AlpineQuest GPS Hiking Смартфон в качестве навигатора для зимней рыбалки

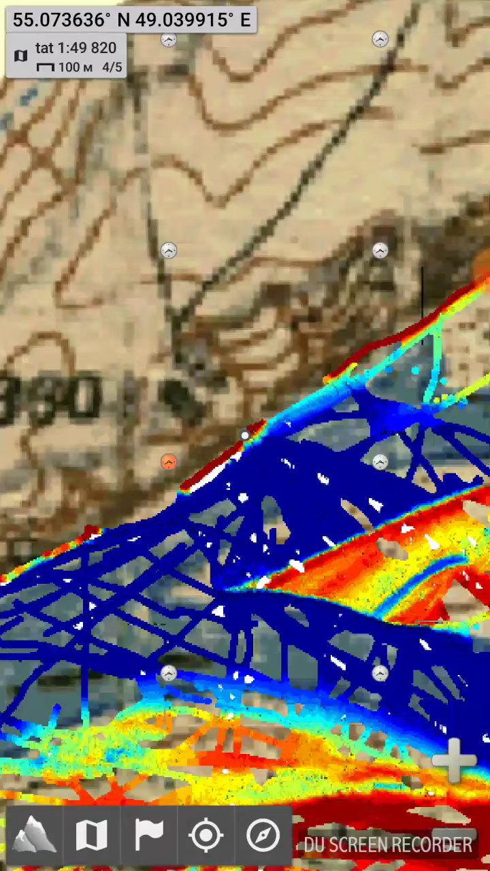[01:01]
Наложена карта, сделанная на основе летних покатушек на лодке с применением эхолота картплотера Лоуренс. Вот с помощью этого Лоуренса я писал логи и из этих логов уже создавал карту.
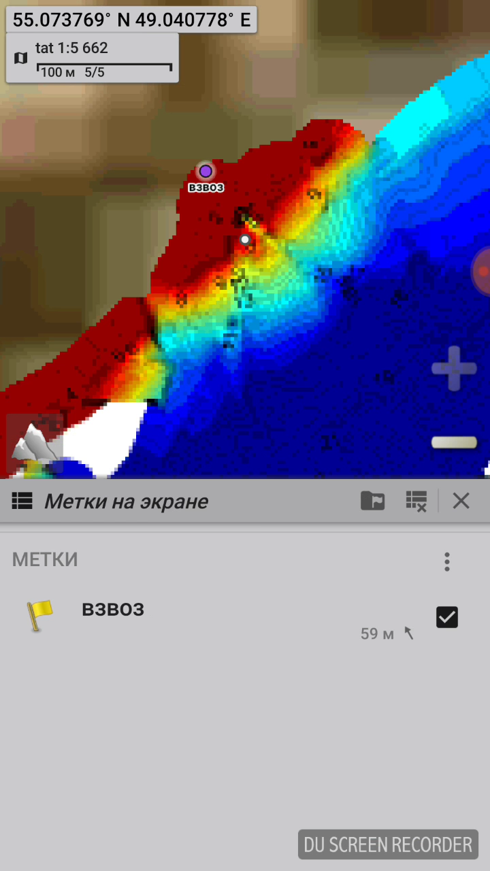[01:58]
долгий тап на точке установить как цель.
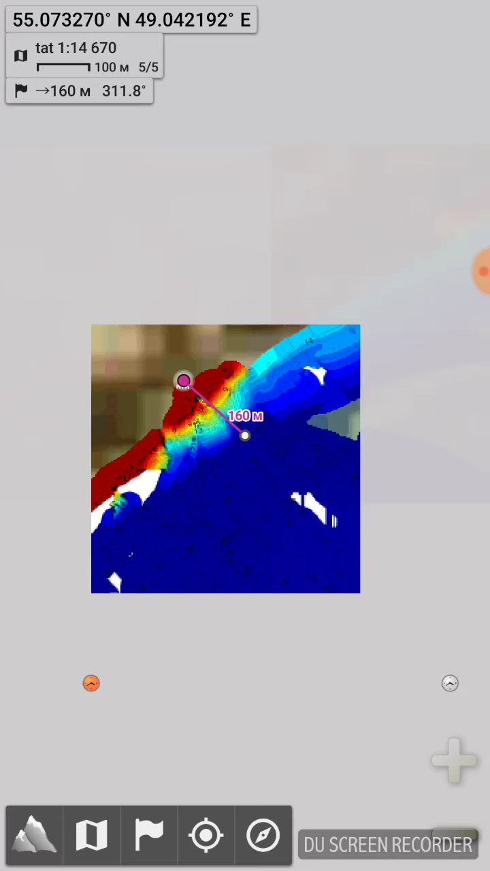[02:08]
И теперь мы уже ориентируемся по акватории. Смотрите, мы видим расстояние от точки до того места, где мы находимся.
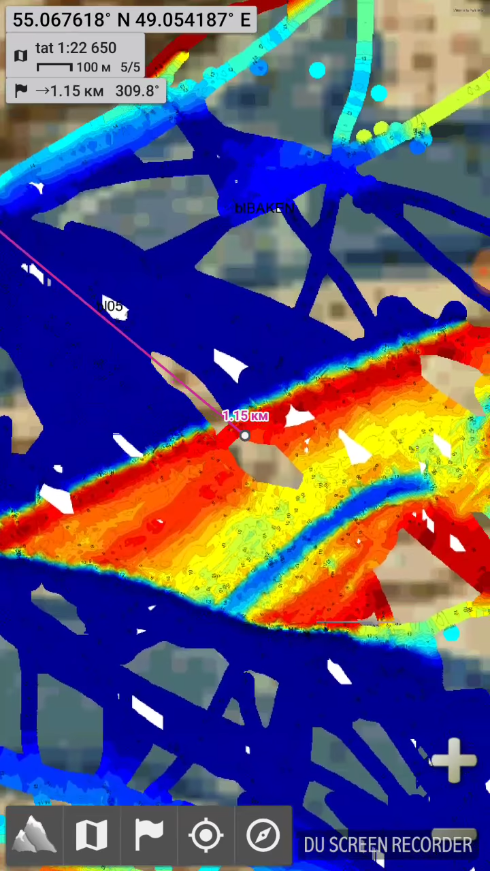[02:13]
Мы видим, кстати, левый верхний угол. Мы видим направление в градусах, расстояние, масштаб, координаты.
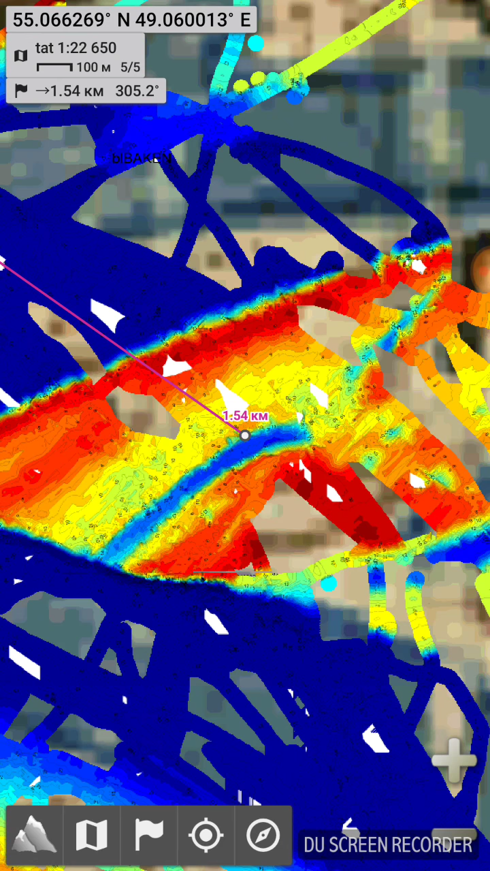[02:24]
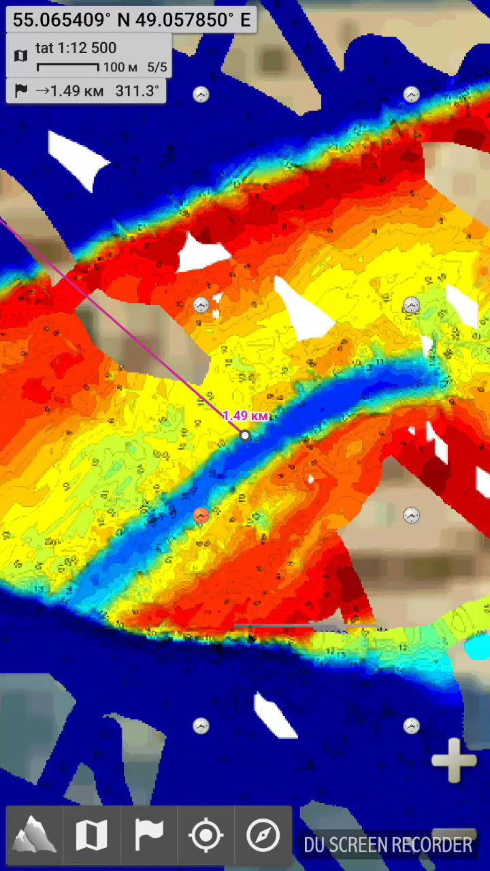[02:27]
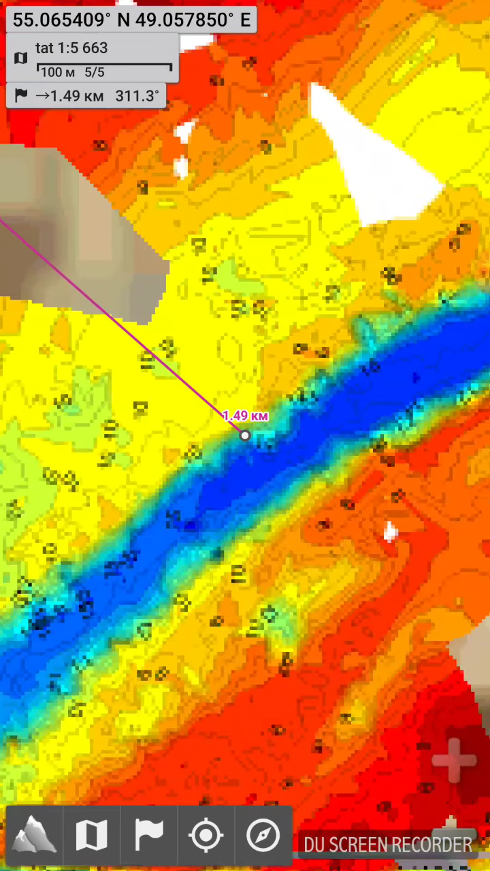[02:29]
Мы можем с большой точностью прийти, вот видите,
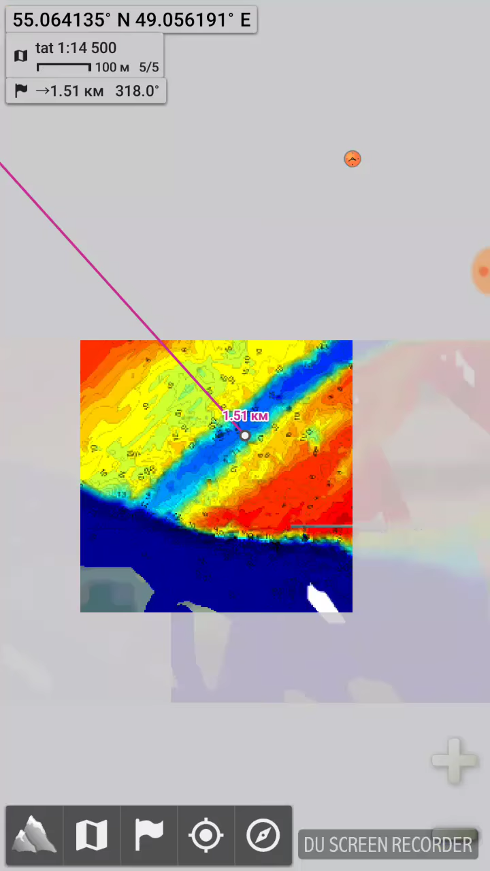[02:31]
озеро на удаление полтора километра от Сюкеевского взвода.
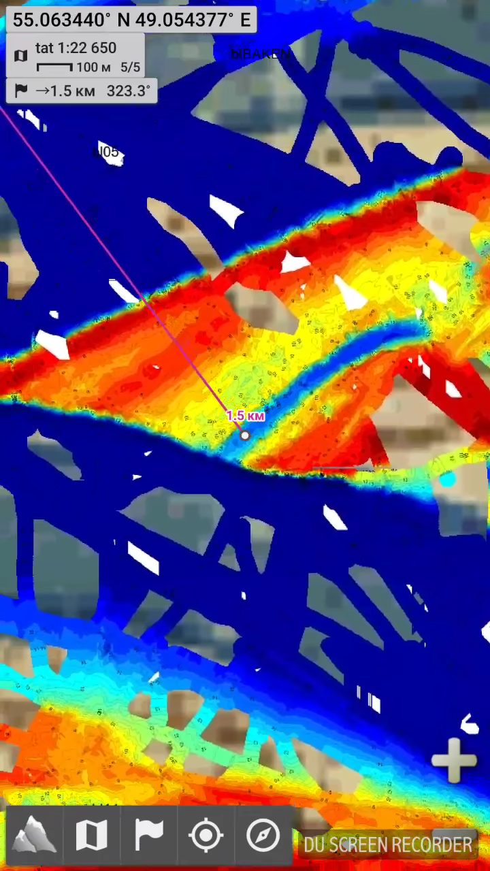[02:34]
Мы можем с большой точностью прийти на это озеро, выбрать какое-то локальное место.
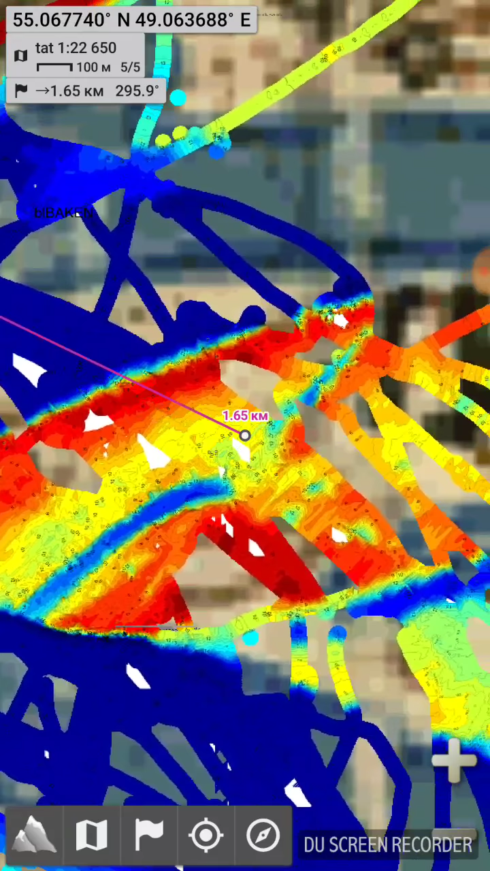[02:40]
Вот видите, вариации рельефа. Вот небольшую ямку с большой точностью подойти на эту ямку, пробуриться и искать свою рыбу.
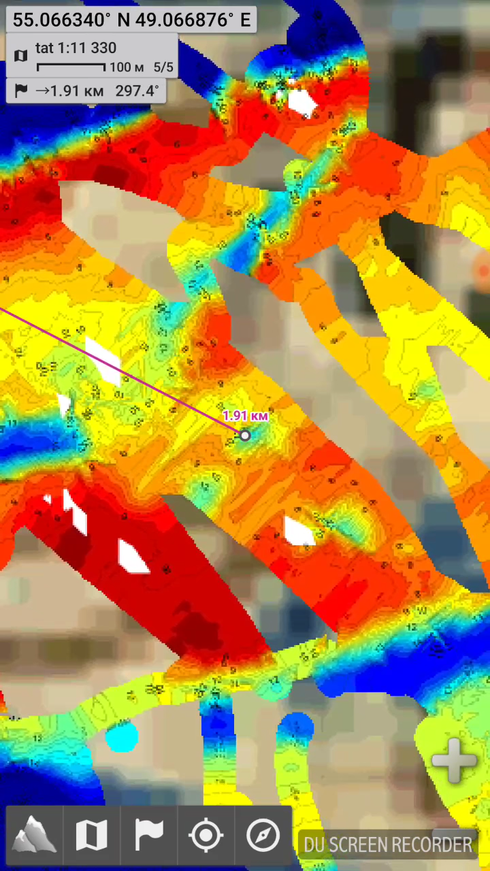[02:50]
Нашли. Стало клевать.
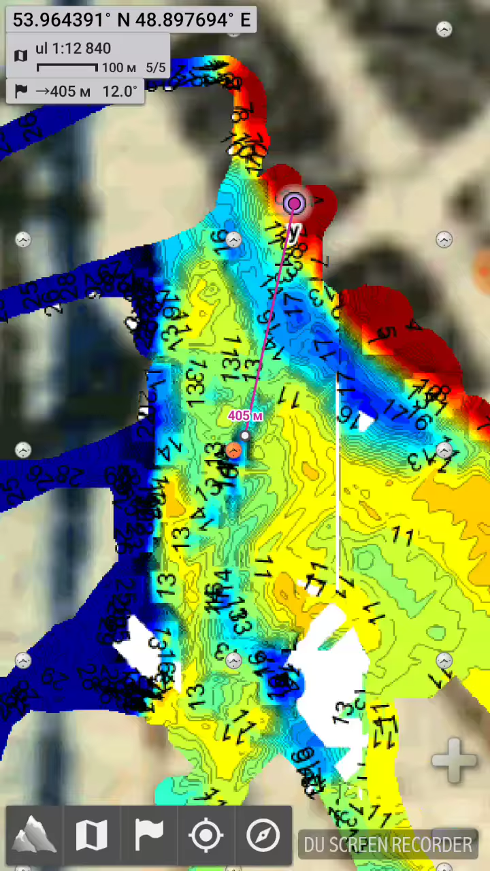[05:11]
Могу подъехать вот, посмотрите, прямо вот к локальной ямке.
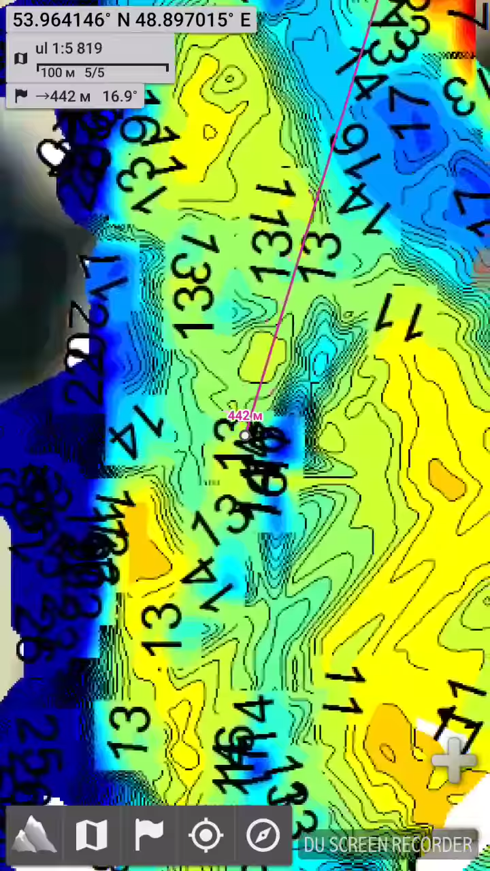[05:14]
Прямо вот сюда вот встать и пробуриться прямо в самый центр этой ямы.